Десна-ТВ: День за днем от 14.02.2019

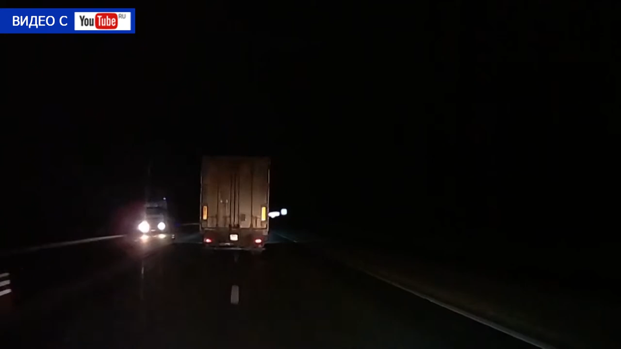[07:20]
На требования сотрудников ГИБДД водитель грузовика не отреагировал. За контрабандистами началась погоня. Фура сначала двигалась в сторону Москвы, потом развернулась и на большой скорости направилась к российско-белорусской границе.